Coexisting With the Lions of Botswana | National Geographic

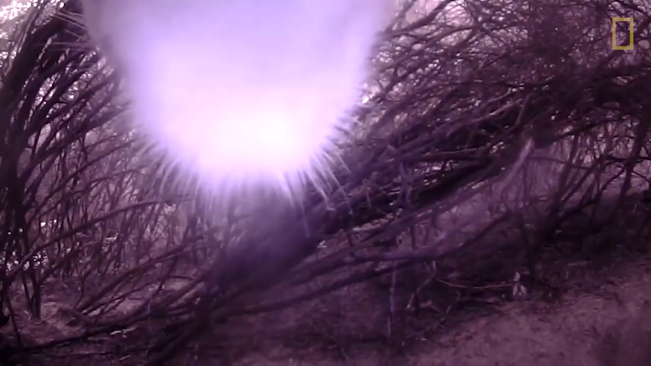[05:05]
Oh my God. You gotta be kidding me. We see this little fuzz ball in the corner and this small cub starts moving towards her.
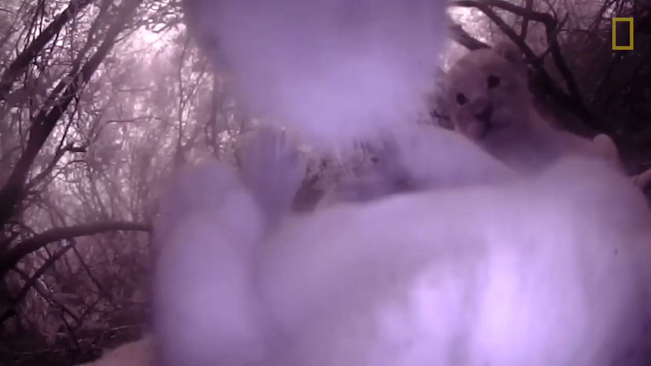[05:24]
That cub is at least three weeks old. So then it means that she has. So we had the date right. A few weeks old, just as we had previously predicted.
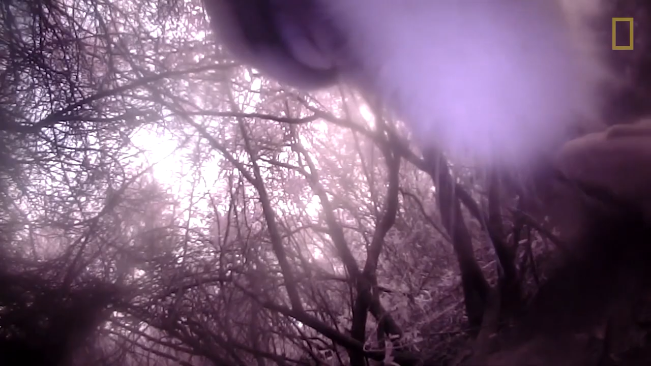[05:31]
And then they start to play and tumble on each other. It doesn't get better than this. This is exactly what we were looking for. Oh man.
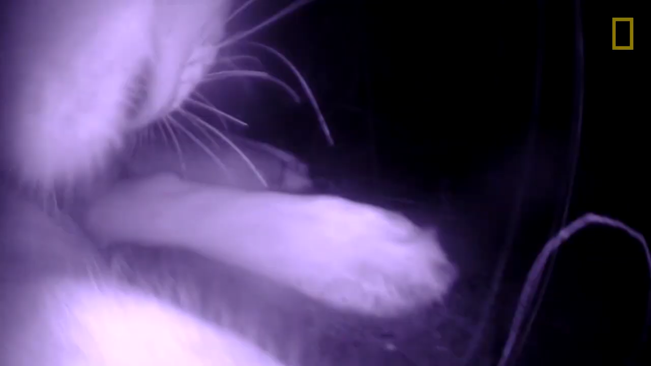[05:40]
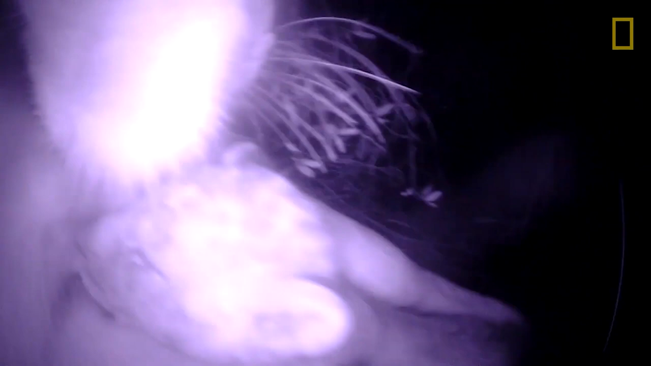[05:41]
We were so surprised and happy to have that confirmation of the cubs.
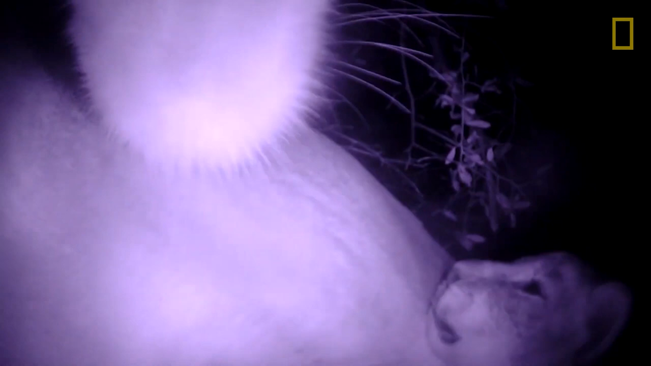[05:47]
To see them so healthy and to get that inside view at that early stage is hugely valuable.